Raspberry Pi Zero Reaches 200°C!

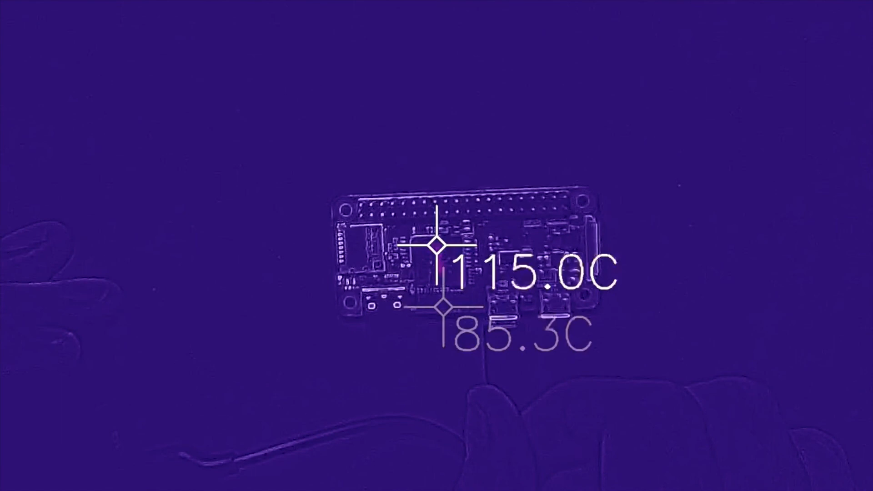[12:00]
It seems to occur in different spots. And now it's kind of across the middle. 127 degrees Celsius. I think that crosshair might be slightly off the board.